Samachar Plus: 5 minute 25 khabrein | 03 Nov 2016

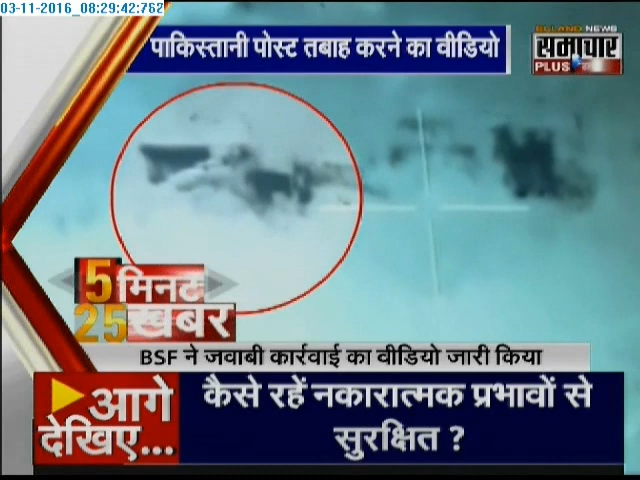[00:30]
ने पाकस्तान की 14 चोकिया तबहा कर दी है 14 पाकस्तानी बंकर को B.S.F. ने नेस्टो नाबूत कर दी है